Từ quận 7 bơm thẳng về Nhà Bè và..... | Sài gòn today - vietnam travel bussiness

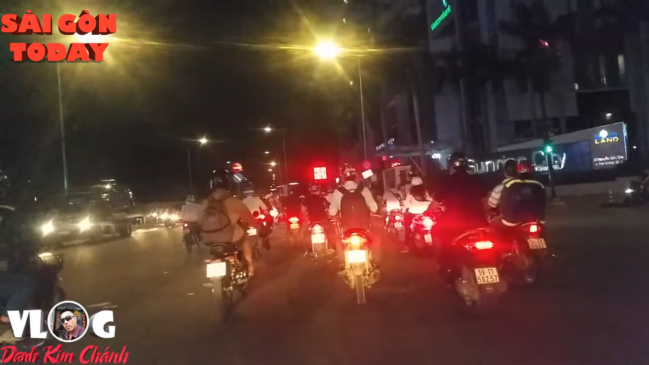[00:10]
Chào mừng quý vị và các bạn đã quay trở lại với channel của em nhé. Ok, thì hôm nay mình sẽ đi từ Lotte quận 7, mình về thẳng Nhà Bè luôn quý vị.
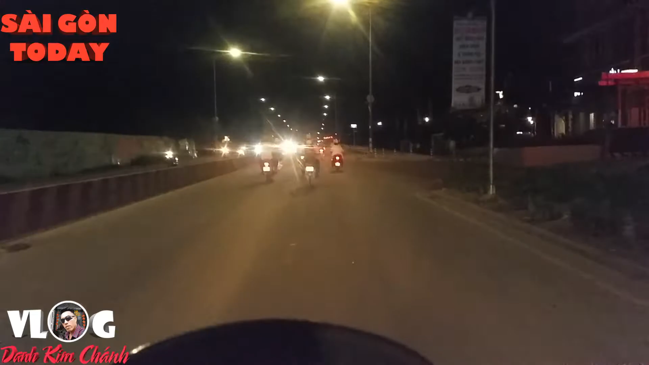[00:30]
Mình đi đường này thì nó có vẻ nhanh hơn là cái đường quẹo qua bên tay trái nãy á, là mình để thẳng luôn rồi nó lẹ hơn. Đây đường thẳng mà, cái kia thì đường vòng. Thế mình đi Nhà Bè, đi đường kia đi đường vòng. Đi đường vòng bên kia mình sẽ đi qua cái đường Bình Tân Phát. Nè, quẹo bên trái hồi nãy là qua cái đoạn đường mới đi thập.
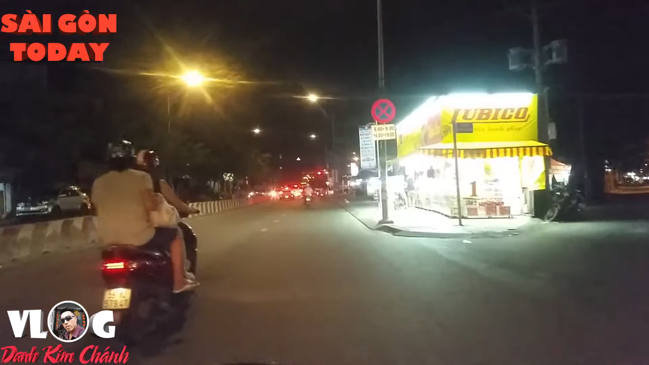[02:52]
Phía trước mặt chúng ta là giao lộ Nguyễn Văn Linh, đại lộ Nguyễn Văn Linh ha. Thì để thẳng luôn chúng ta sẽ về Hiệp Phước, Nhà Bè.
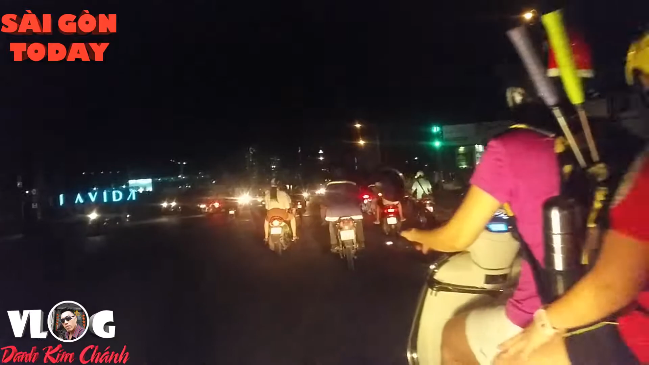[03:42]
Thấy mấy chiếc xe bồ không? Tại vì khu Hiệp Phước này là một cái khu công nghiệp ha. Cho nên là xe chở bồ, chở xe bồ, chở xi măng rồi kia về rất là đông.
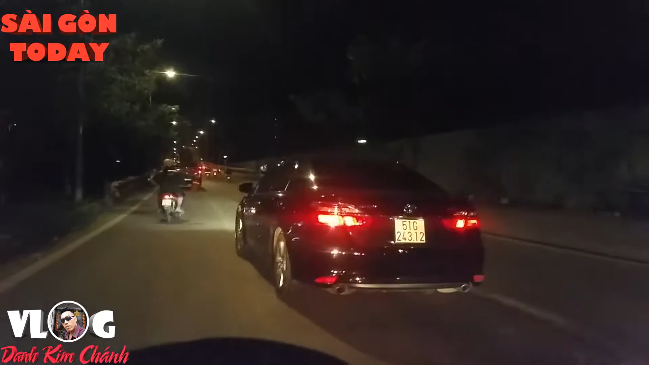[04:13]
Điều này không. Và tương lai thì ở dưới xã Hiệp Phước đó, nó đang có một sự thay đổi như vậy. Là đường xá đang nâng cấp cơ sở hạ tầng lên. Tại vì bây giờ đó là Hiệp Phước mới có một cái cảng nữa, cái cảng này tương đối khá là lớn ở Sài Gòn. Thì ở Hiệp Phước thì bây giờ là có hai cái cảng quý vị, cảng Sài Gòn với một cái cảng Hiệp Phước,
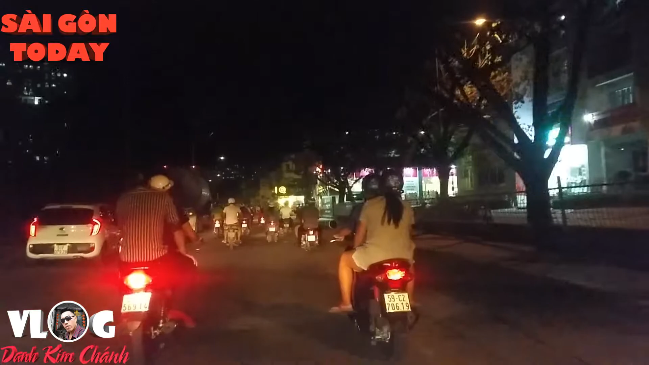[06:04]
Quý vị thấy không, trước mặt là cái cửa hiệu bán đèn trang trí nhà cửa Vua Đèn, họ có website luôn, vuadèn.com.
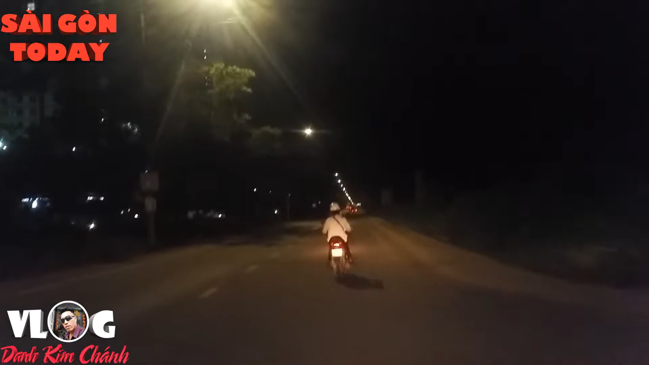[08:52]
Đây là quý vị, khi mà mình chạy thẳng một hồi khoảng chừng các cây số á, chúng ta cho đến giao lộ đó là bên trái chúng ta là quẹo đó đi được Bùi Trọng Phát, quẹo đó mình sẽ giao lộ Bùi Trọng Phát, còn quẹo phải mình đi được Lê Văn Lương. Thì nãy em có nói quý vị đó là những cái căn nhà mà họ xây rất là giống nhau, giống như cái chữ xây của Mỹ á, đó là do tập đoàn La Villa ha.
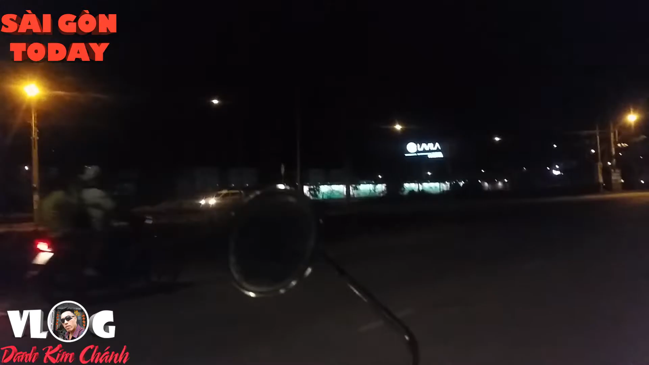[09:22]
Đó, quý vị thấy đó, thấy không, công trình đang thi công. Đó, những căn nhà này thì em nghĩ là cao cấp rồi đó quý vị.
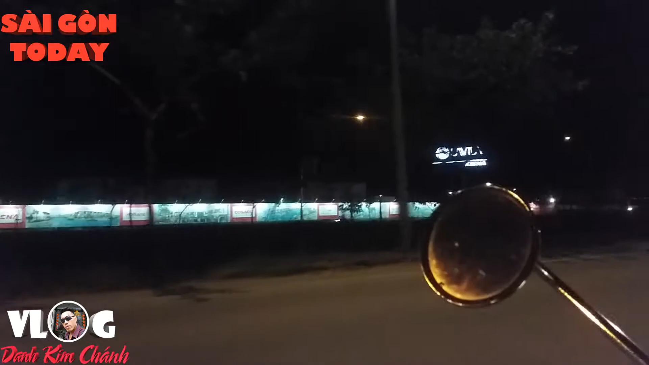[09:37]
Thì hôm nào em sẽ đi ban ngày em quay lại khung cảnh,
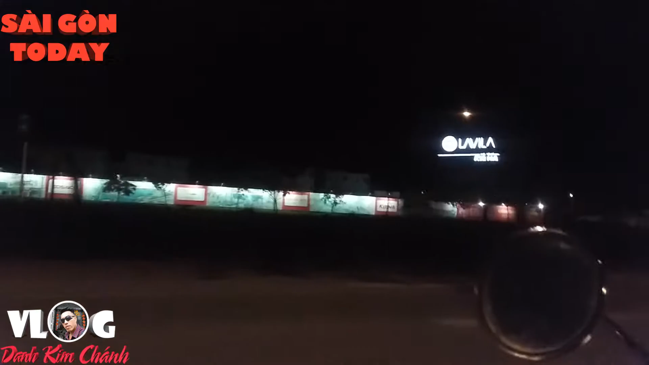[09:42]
nếu được thì em có thể vào trong em quay luôn để gửi đến quý vị và các bạn. Còn phía bên kia là những cái con nhà của Dairon.
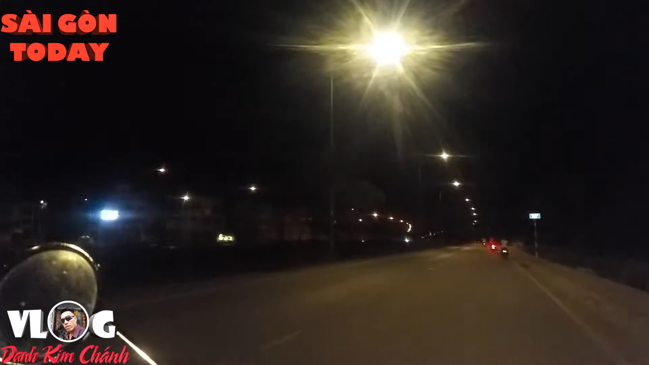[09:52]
À, Dairon nó hình như là nó đã có cho thuê hoặc là nó bán rồi, nó mở bán gì rồi. Đó. Chị thấy không? Đó thì cái bảng đỏ đỏ đó thì nó để là cho thuê. Thuê nguyên căn.
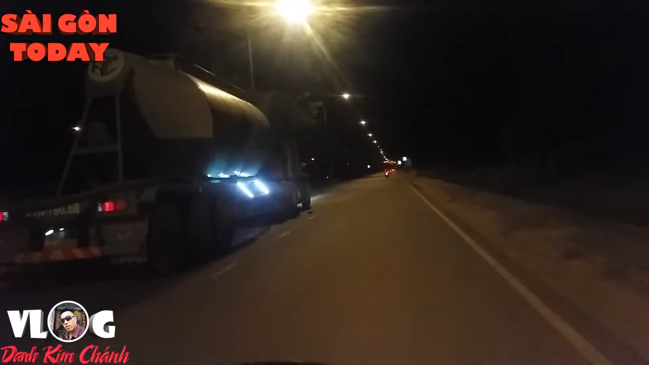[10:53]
Chúng ta chạy thẳng luôn là chúng ta sẽ tới luôn cái đường vào khu công nghiệp Hiệp Phước Nhà Bè. Chết rồi quý vị ơi, nãy lo chạy lo quay xong quên đổ xăng rồi, xăng hết rồi. Nguy hiểm quá, đường này vắng quá,
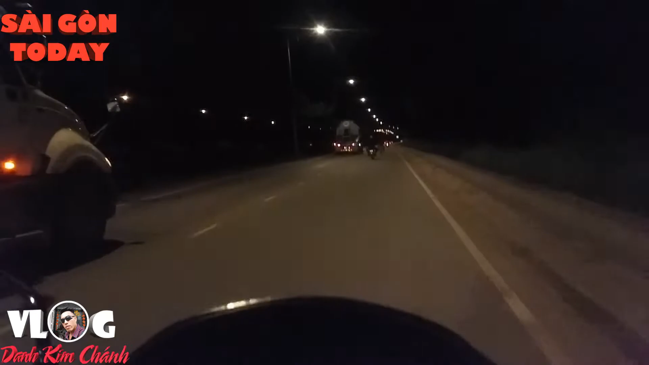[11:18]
đường này không có cây xăng, phải chạy tầm khoảng chừng 2 cây số nữa mới có được một cây xăng. Hy vọng là sẽ còn đủ xăng thì chúng ta qua 2 cây cầu nữa chúng ta sẽ tới cái đường vào khu công nghiệp ha quý vị ha. Đó, đây là cây cầu thứ nhất quý vị ha, cầu Phước Kiển 2.
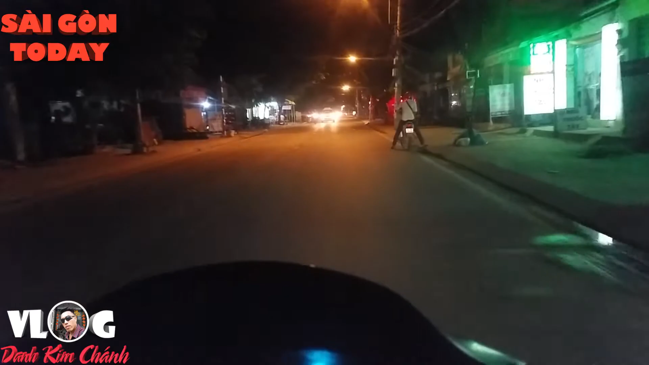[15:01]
Để từ Nguyễn Văn Linh mà vào khu công nghiệp bên trong khu công nghiệp Phước luôn á là 10 km. Mà nãy giờ chúng ta đi là ở tầm 6-7 km rồi. Đây ban đêm thì cũng vắng vẻ thôi, chỉ có khu gần cái cổng vào khu công nghiệp đó mới nhộn nhịp.